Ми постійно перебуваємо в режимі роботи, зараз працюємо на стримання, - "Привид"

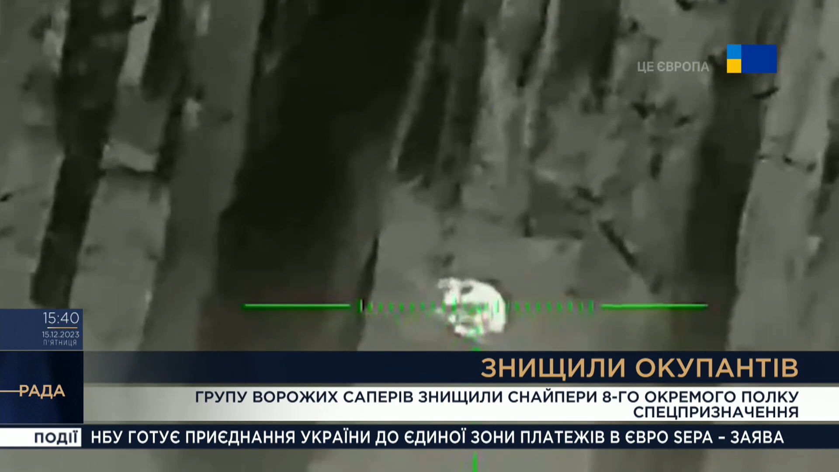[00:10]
Але помилилися українські снайпери, їх швидко помітили. Шансів вижити після влучного пострілу українських воїнів у чотирьох окупантів не було.